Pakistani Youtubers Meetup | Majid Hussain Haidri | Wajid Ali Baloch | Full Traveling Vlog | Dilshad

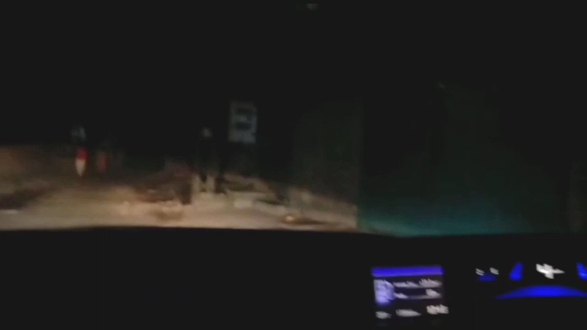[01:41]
ये देख सकते हैं रात का टाइम है, सुबह का टाइम है।